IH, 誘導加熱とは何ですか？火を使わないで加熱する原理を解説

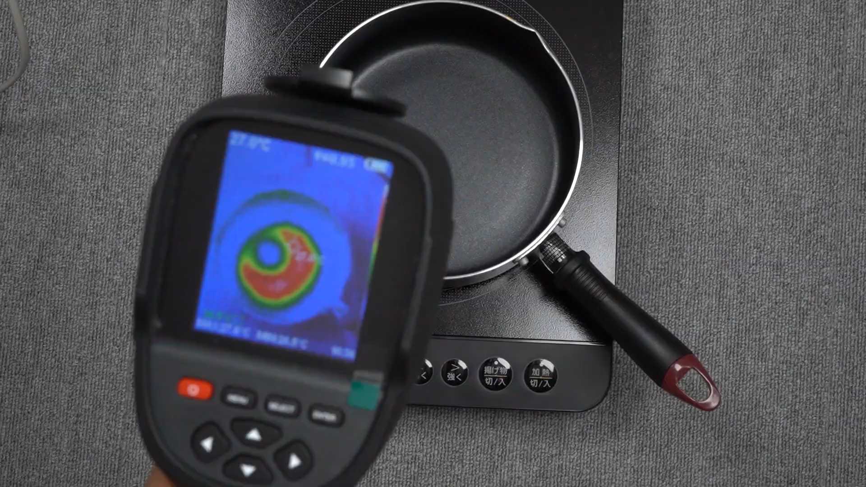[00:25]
このように鍋の底の部分が発熱しています
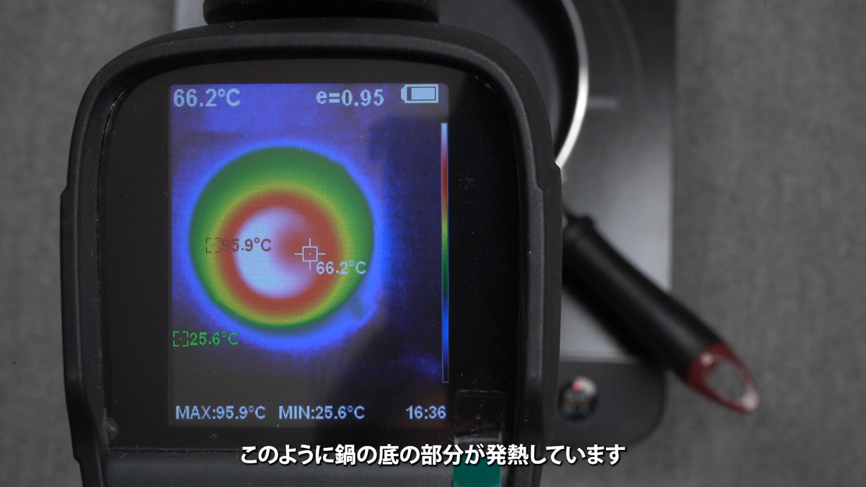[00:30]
On screen: spot 66.2°C, max 95.9°C, min 25.6°C
一般家庭での誘導加熱の応用先としてこういったIH
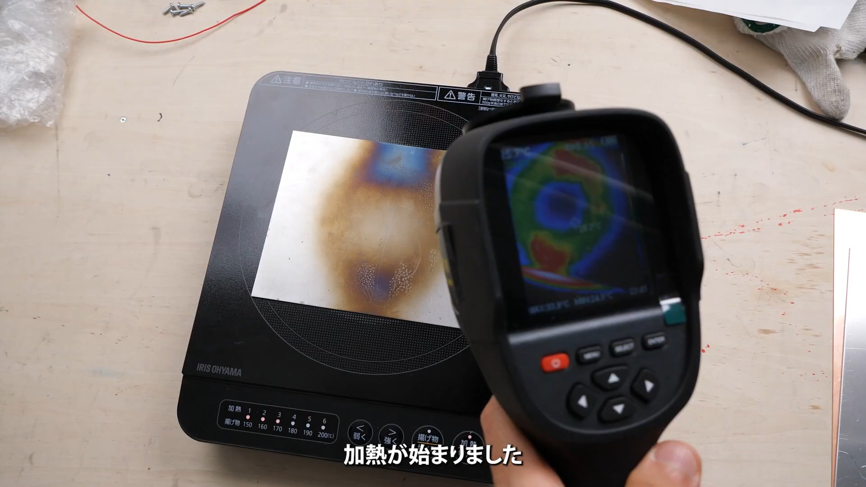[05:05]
加熱が始まりましたすでに加熱は始まっていますが端の方はあったかくなっていません磁